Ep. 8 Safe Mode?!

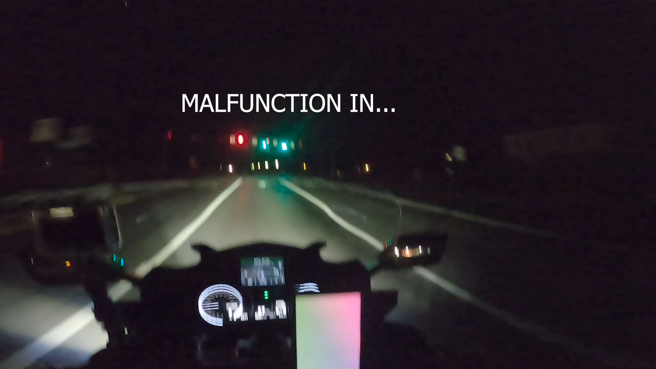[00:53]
up shooting a video one of his motor vlogs while riding at night just to see you know the if he's able to record you know how well the the light